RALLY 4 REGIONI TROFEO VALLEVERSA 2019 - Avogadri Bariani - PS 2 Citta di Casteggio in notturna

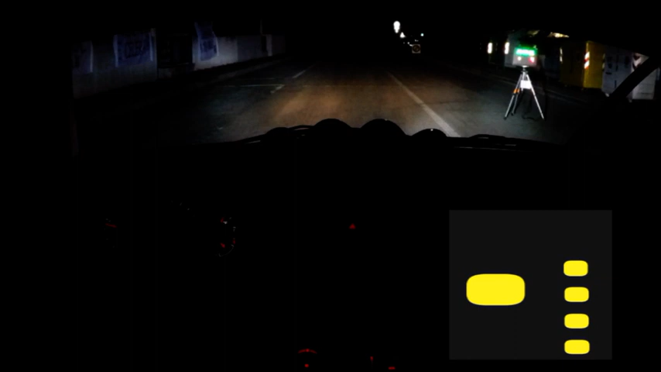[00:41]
5, 4, 3, 2, 1, vai! C'è 10, destra 5 e subito inversione sinistra.
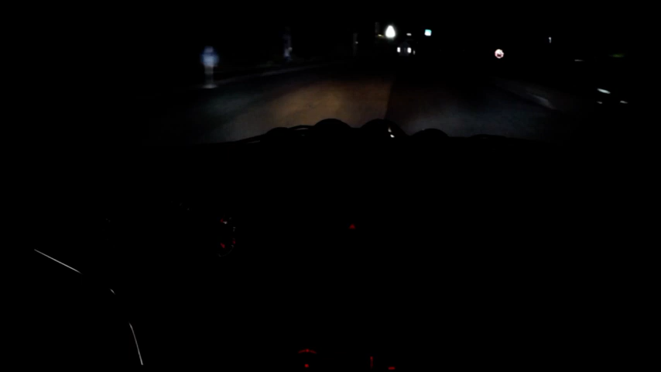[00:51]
In sinistra 5, in destra 5, in sinistra 5, 20, attenzione chicane, entra a destra. Inala siepe destra 5, in sinistra 5, 200, e attenzione chicane, entra a sinistra.